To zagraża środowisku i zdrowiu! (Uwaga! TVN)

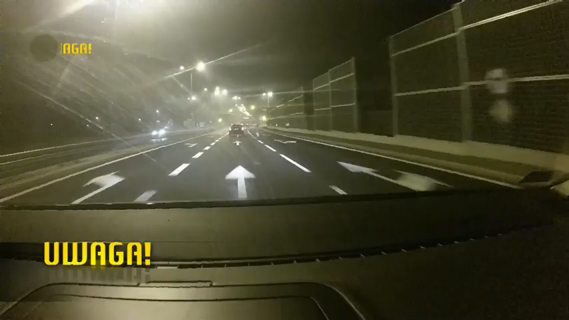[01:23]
Ciężarówka, która sygnalizował nam informator, wyjechała. O kurczę, czekaj, coś zrobił. Aparyjny włączył. Jedź.